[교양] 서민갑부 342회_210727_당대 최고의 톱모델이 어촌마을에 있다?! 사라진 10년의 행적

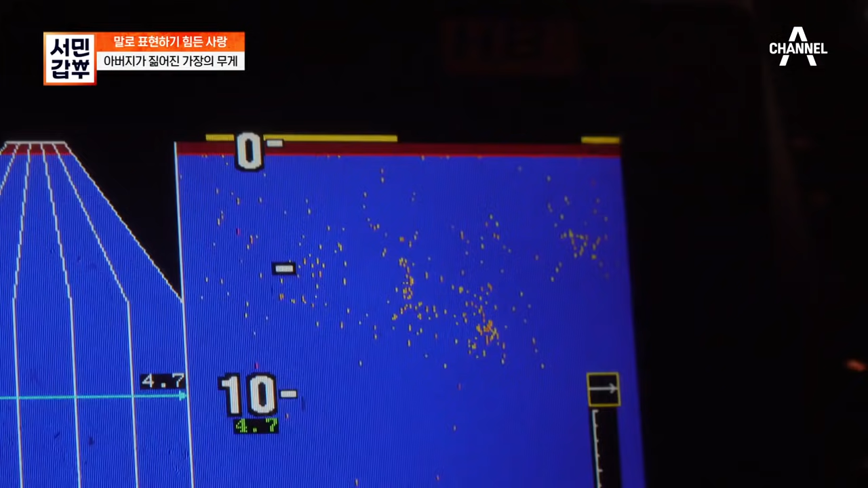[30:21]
눈 크게 뜨고 쳐다봐도 보이지 않는 멸치 때 아버지는 걱정입니다